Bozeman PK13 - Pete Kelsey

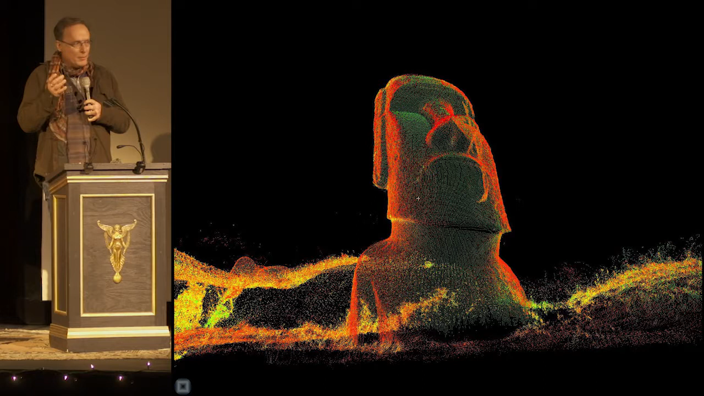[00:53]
We were able to see chisel marks for how it was carved. We were able to see ancient graffiti. And, oh, by the way, we did a 3D print of this Moai. Pretty cool stuff. Well, then, on next to the Arizona Memorial in Pearl Harbor,
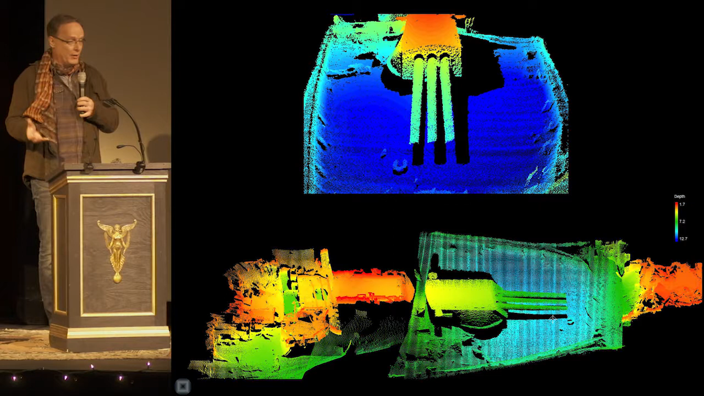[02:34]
That's turret one with three remaining 14-inch guns up front, and then in the forward-most section,
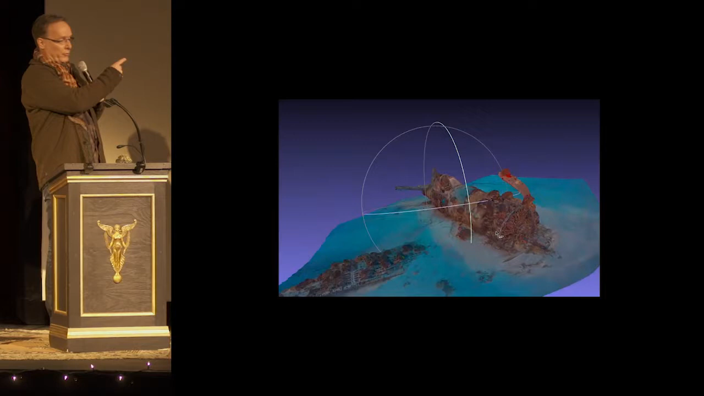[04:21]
Because I know where this World War II F4U Corsair is in about 100 feet of water. Would it work? It did. And now we have this digital archive of this aircraft forever.
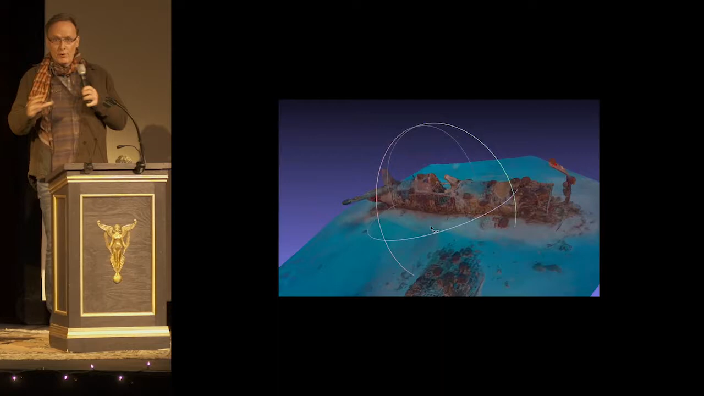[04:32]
Then we moved on. Then it's on, right? So then we went to the Pacific Aviation Museum there on Fort Island,